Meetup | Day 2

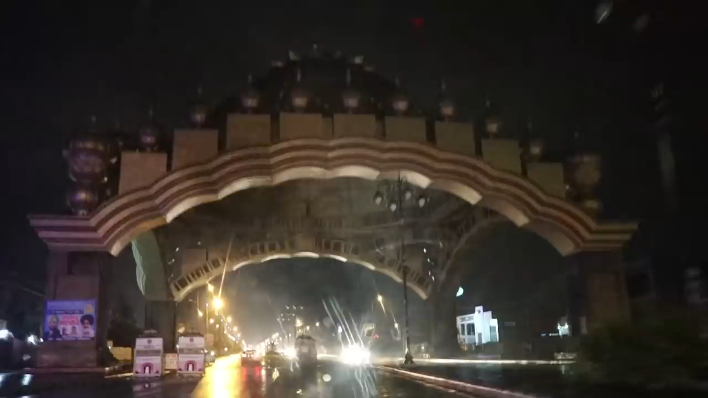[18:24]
अमृतसर में घुस चुके हैं अब चलेंगे सीधा गोल्डन टेम्पल